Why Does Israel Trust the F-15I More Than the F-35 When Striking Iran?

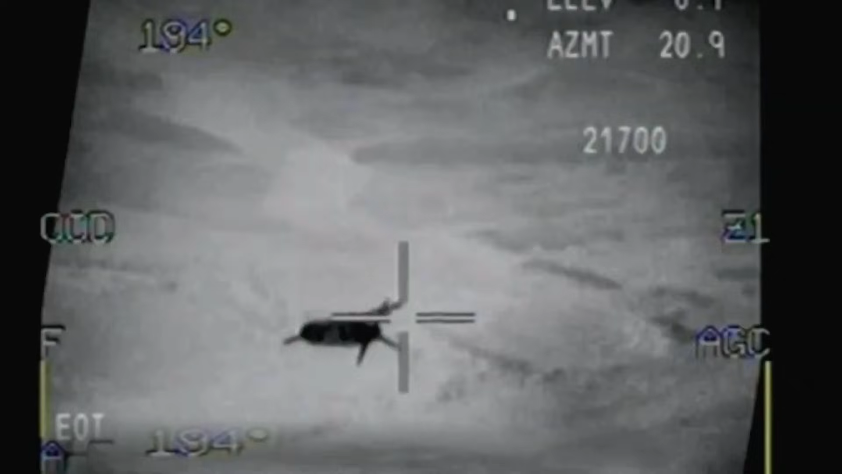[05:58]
The smart bombs hit exactly where they were supposed to and sent tremors through the ground.